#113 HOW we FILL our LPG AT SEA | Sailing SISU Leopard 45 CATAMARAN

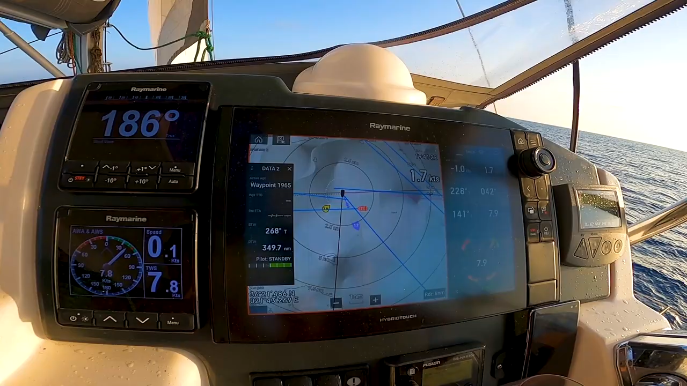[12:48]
And observe And observe No boat is going to overrun us Not soon anyway